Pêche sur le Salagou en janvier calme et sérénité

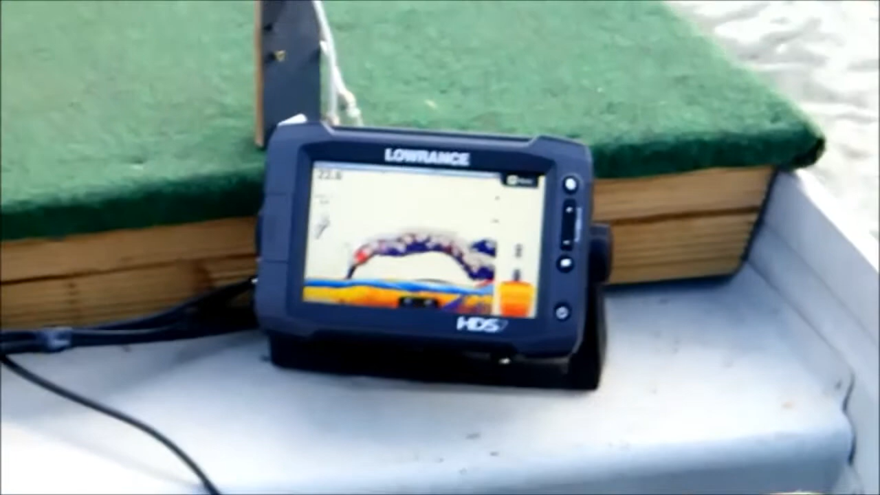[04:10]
Alors la sondeur c'est qui donne hein ! De toute façon il fait peur tellement !
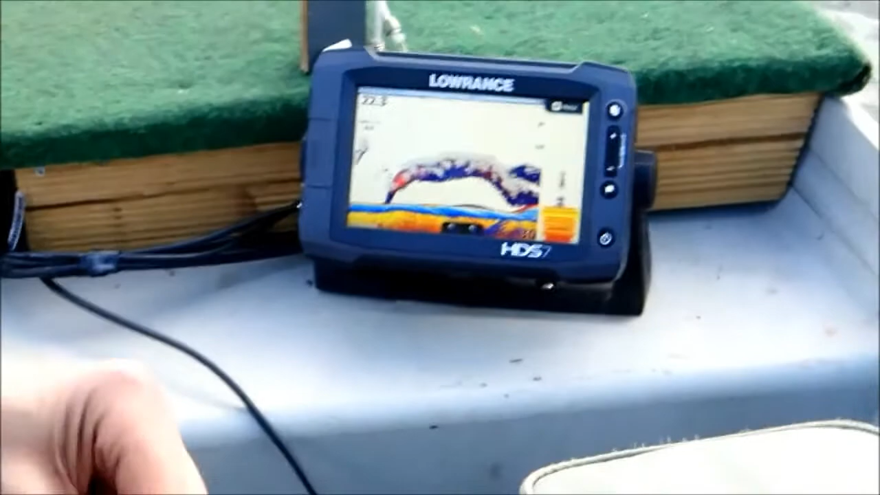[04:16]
Allez on va continuer à pêcher ! Ouais belle attaque !